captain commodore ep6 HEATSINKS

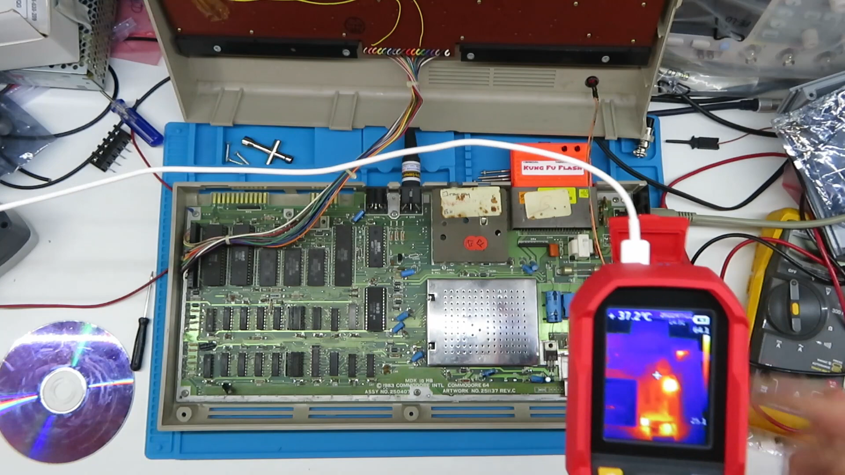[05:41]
On screen: spot 37.2°C
I'm pointing to it thinking you can see it's a thermal camera there's my hands so yeah I mean right there is where the power is coming in look at that 40 degrees odd oh yeah well so we can see here oh look at that we see which chips are generating all the heat clearly the CID is cooking its tits off more than the rest you can also see that some of the
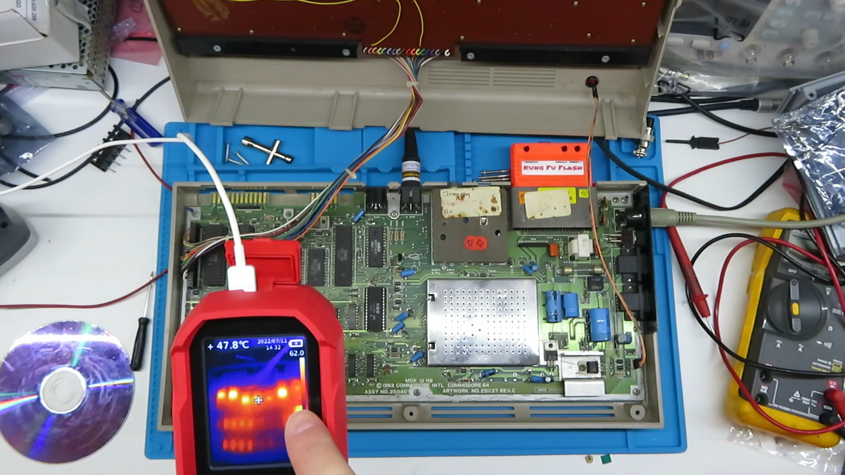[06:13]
On screen: spot 47.8°C
chips are just to die inside the chip is generating the heat and the actual epoxy casing is not conducting a lot of it so what I'm going to do is just give me a second to click start record on over this there we go I'll overlay some of this into the video so what we've got is this Vic here and apparently it's running at 30 30
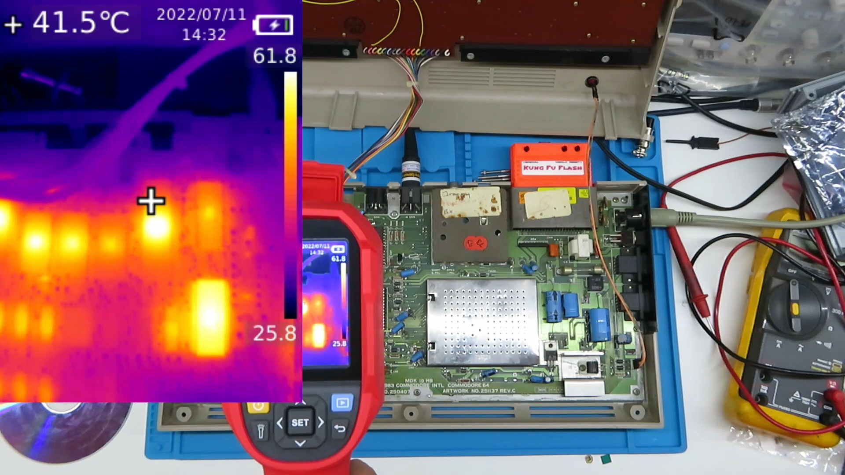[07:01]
On screen: spot 41.5°C
is a well that's 50 55 56 degrees CPU what we cooking out there about the same but it's localized to the middle of the chip the CID chip the CID is seemingly the whole case is yeah the whole case is conducting heat so what that's what this is telling me here is the CID itself yeah
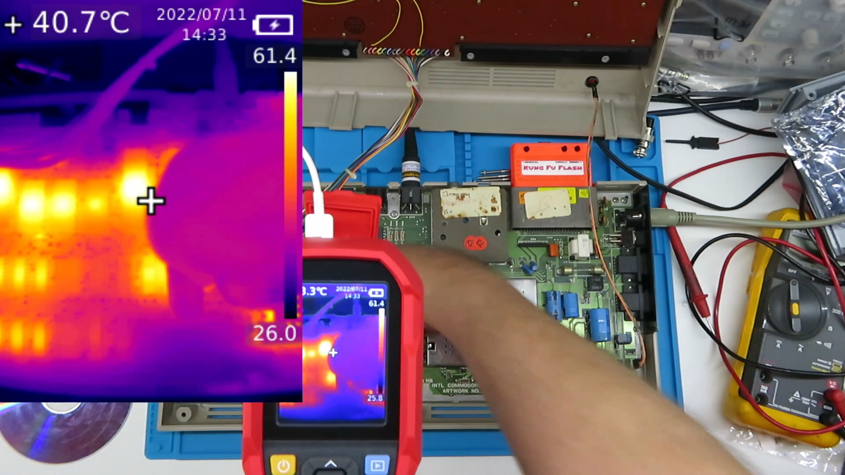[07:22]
On screen: spot 40.7°C
that's a little bit warm and that could do with a heat sink the CIA chips what are they what are they roughly cooking out here yeah well they're all about the same temperature which is weird apart from the PLA the PLA is not really let's see if i can get that spot on in the middle yeah so the PLA is about 10 degrees cooler
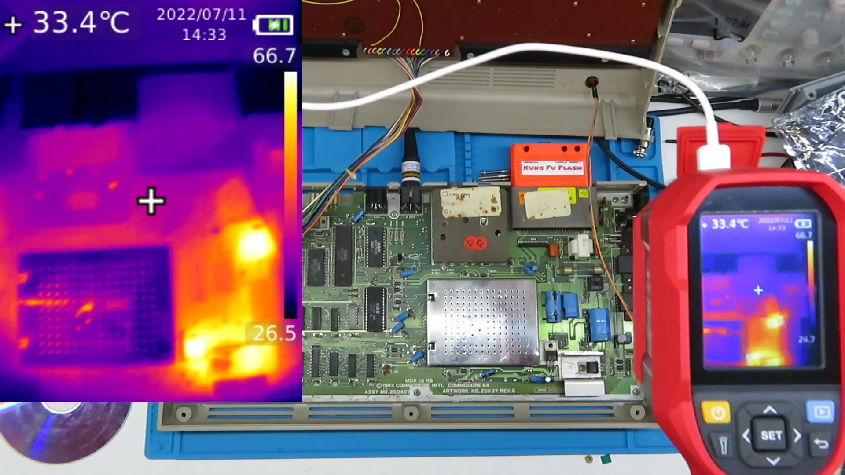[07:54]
On screen: spot 33.4°C
yeah well look at that that bridge rectifier there is cooking its tits off but anyway i digress this is what we're interested in in this video we're going to be firstly doing it with the cage on i shall do another piece of video and show you with the cage off and just the chip heating up and then we're going to use
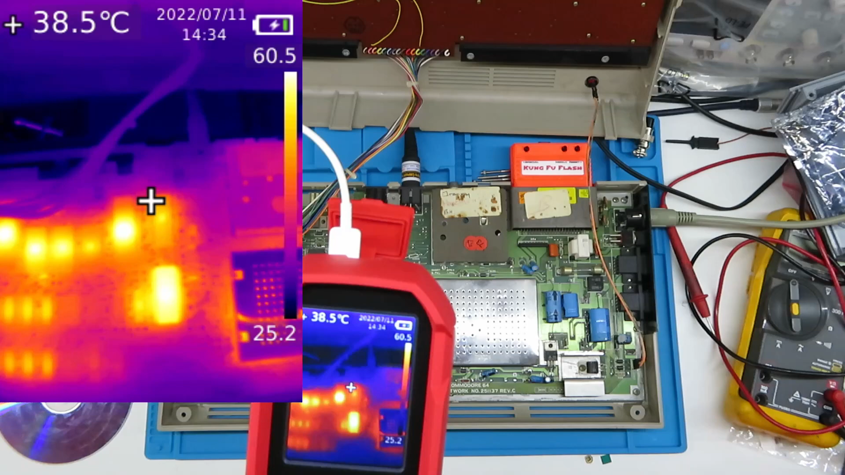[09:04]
On screen: spot 38.5°C
yeah the ram is only yeah 43 degrees so yeah i wouldn't bother about the ram lovely so let's turn this off for a second and knew this was going to happen let's just prise off
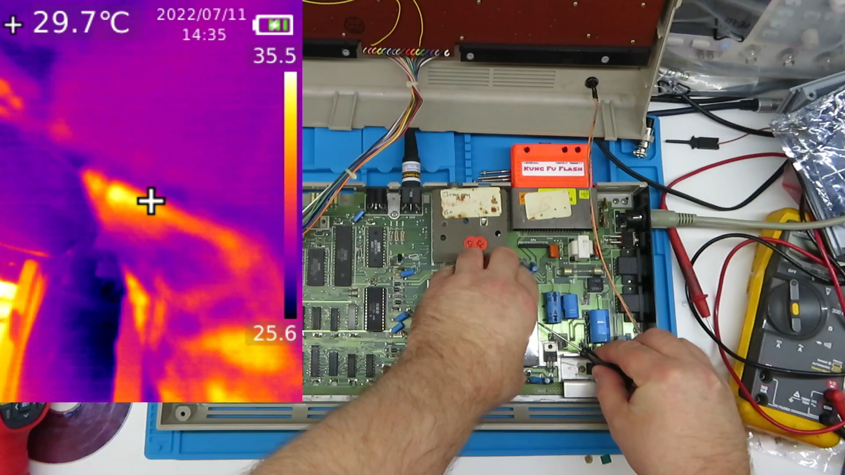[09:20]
On screen: spot 29.7°C
look at that come on now this cage serves two purposes one of it was to keep the vic cool but that wasn't its design function it was actually to uh stop the um
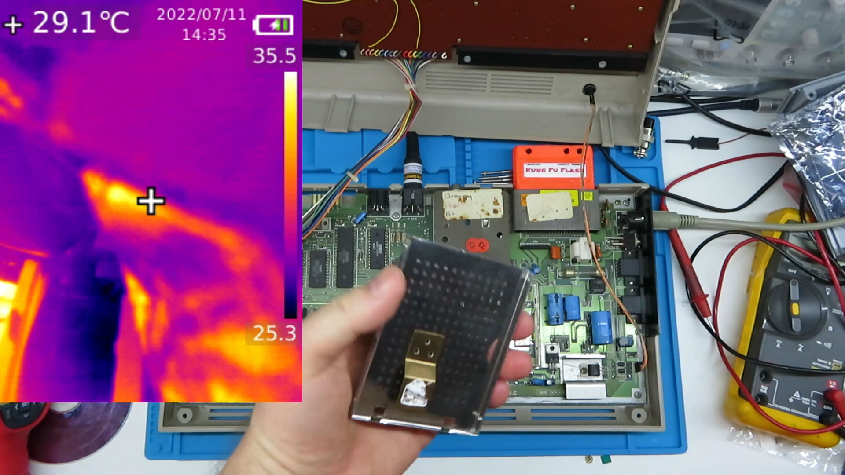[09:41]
On screen: spot 29.1°C
electromagnetic interference to cut some of that down so on the back here you can see here's some thermal compound a copper strip and that conducts the heat to the case here and you can see i've got a ceramic in there i don't particularly like these very much because we've got shit video quality but we're going to get to that in another video
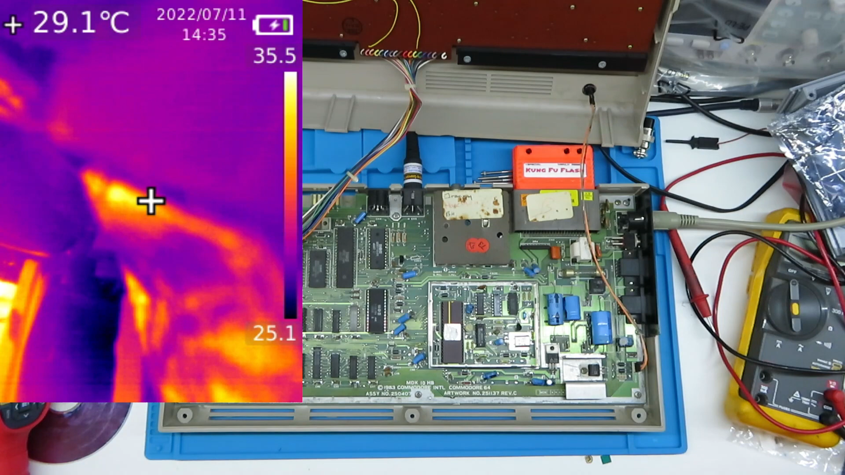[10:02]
On screen: spot 29.1°C
so what we're going to do now is turn this bad boy back on and that's going to sit there playing playing whizz ball in the background holy fucking shit straight away you can see how hot this is yeah that's that's properly cooking already well
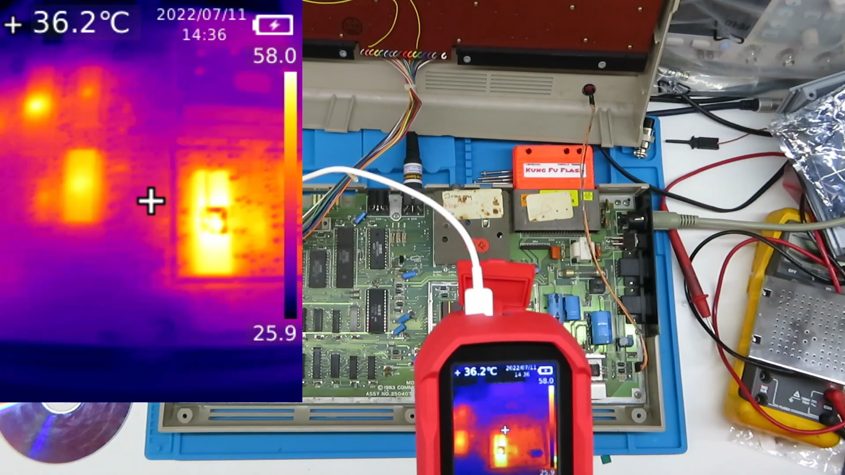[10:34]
On screen: spot 36.2°C
57 degrees i think the vic's probably the hottest thing on the board so never mind what we're going to do is going to leave this to uh cook for a bit and uh yeah we'll